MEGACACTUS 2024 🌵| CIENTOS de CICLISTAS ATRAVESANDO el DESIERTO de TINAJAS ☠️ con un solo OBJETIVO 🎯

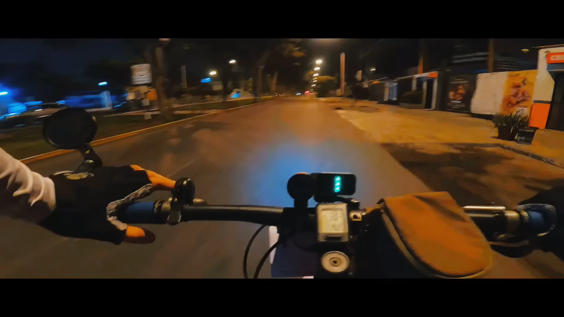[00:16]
Bueno, debo confesar que ahorita en las calles se ve bastante movimiento, tanto por las celebraciones del Día de la Canción Criolla como la de Halloween.